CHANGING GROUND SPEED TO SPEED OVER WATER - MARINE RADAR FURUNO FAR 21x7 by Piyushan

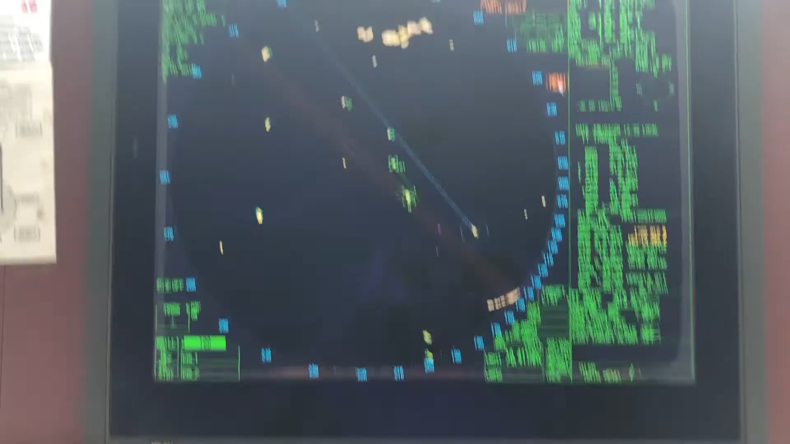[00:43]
speed and water log waters will see what happens to the picture when I change see everything everything changed and and if you want to see the speed is now waterlogged
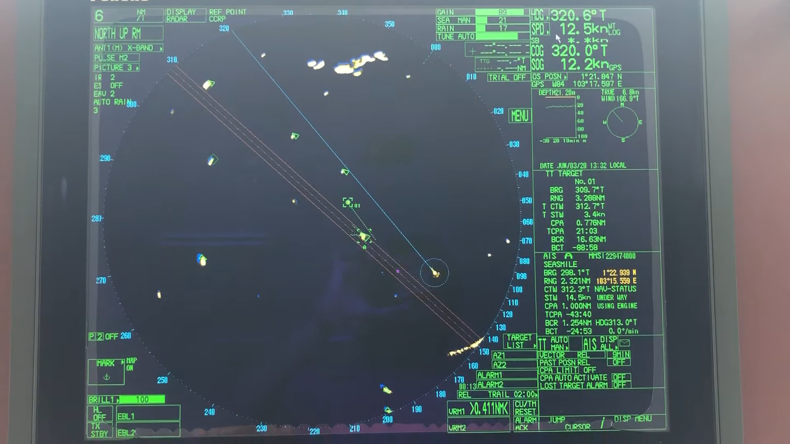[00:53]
and the speed over ground is 12.2 from GPS okay if you want to switch it back to the GPS speed take the cursor to speed
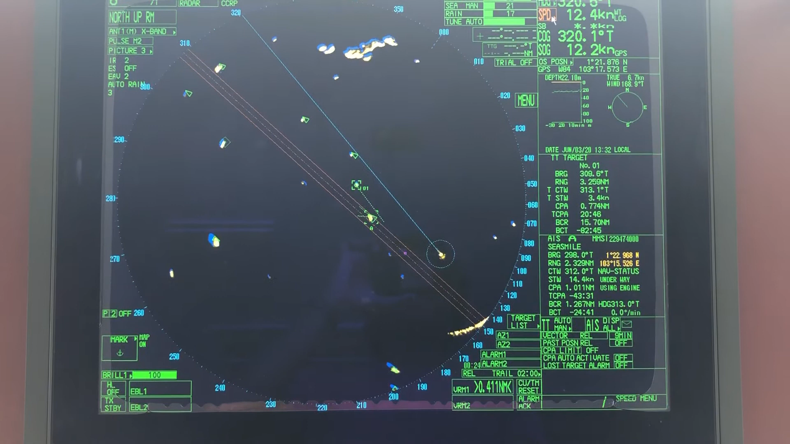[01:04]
profile right click ship speed and GPS thank you